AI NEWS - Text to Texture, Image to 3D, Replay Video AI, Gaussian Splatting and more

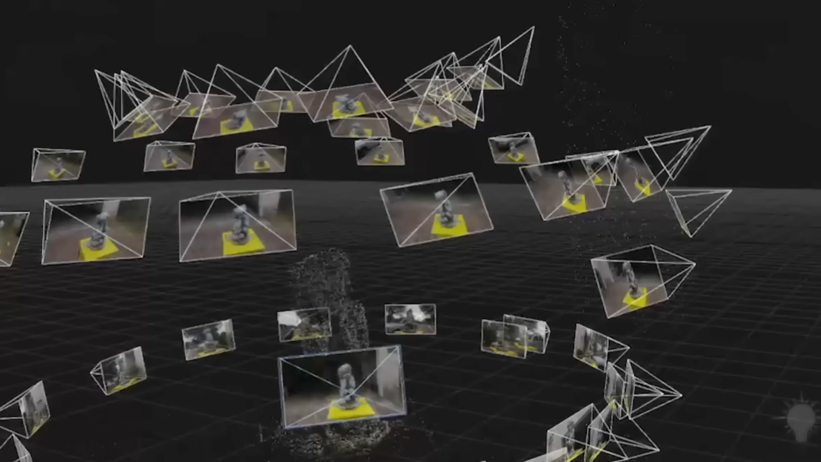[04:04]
the 3D object is and how the space is actually looking. Here we have another example.